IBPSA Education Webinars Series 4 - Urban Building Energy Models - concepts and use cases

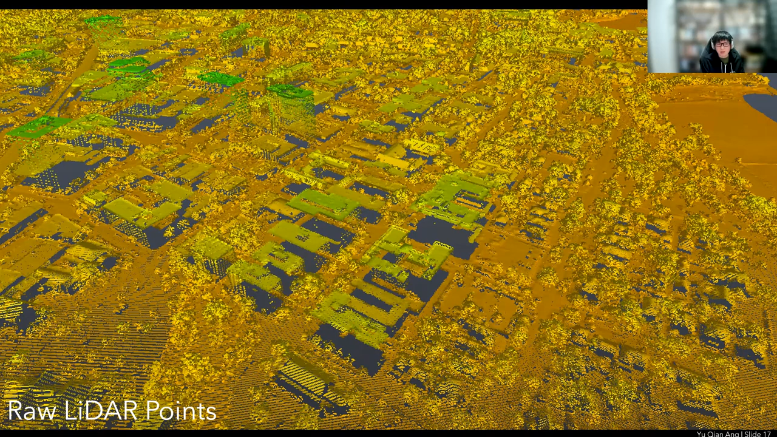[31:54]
i think 1.2 terabyte well for point cloud data and there's a lot of uh processing work that needs to be done right so for example um
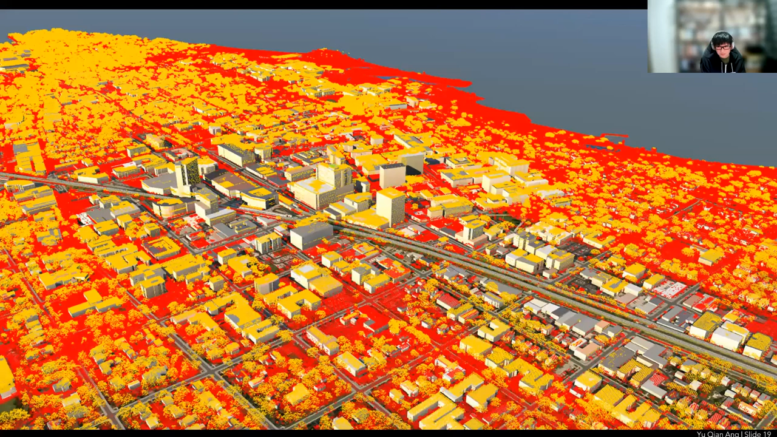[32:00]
just for use case so this was for use case to a stock level model uh in a
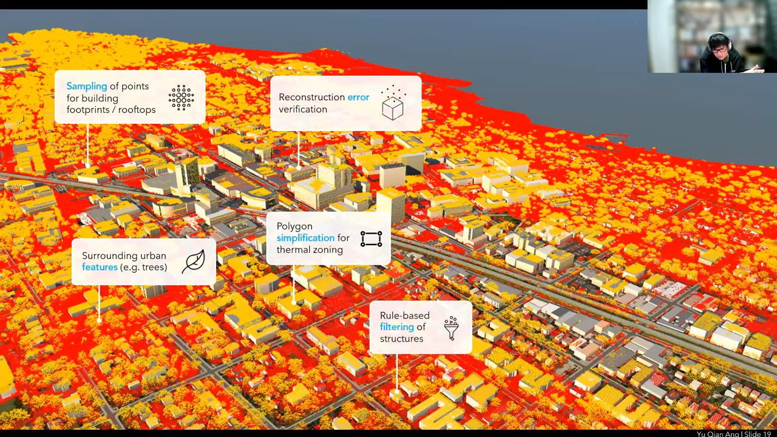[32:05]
region in the us it's about 20 000 buildings just to get uh the geometries there is inherently a lot of processing work that i need to do and to be honest some of this really don't fall under the scope of my phd so for example i need to sample the building points to construct the building footprints i need to write uh scripts or rules to filter away certain structures uh like that that doesn't that are not entirely buildings like uh like swimming pools uh car garages
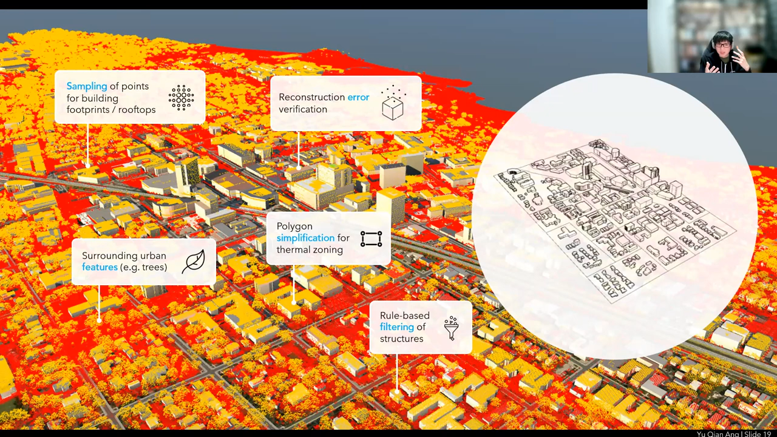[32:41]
or things like that uh the the lidar information needs to be simplified uh because energy simulation programs like energy plus they don't do well with all the weird shifts so the zonings and the thermal zones needs to be simplified uh and of course remove the trees and reconstruct some of the region